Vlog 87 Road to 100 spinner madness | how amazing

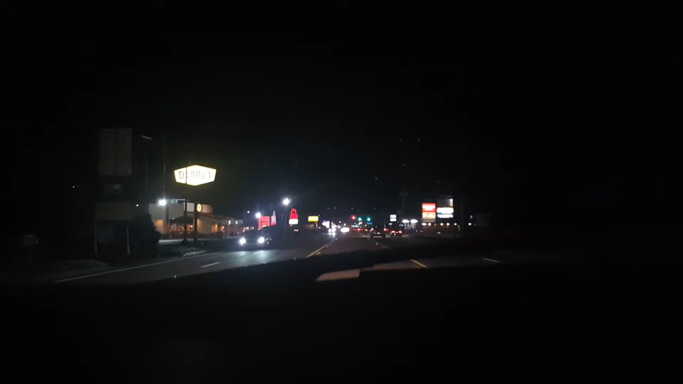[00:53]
and this car is going like one mile an hour, oh he's turning in there too, what?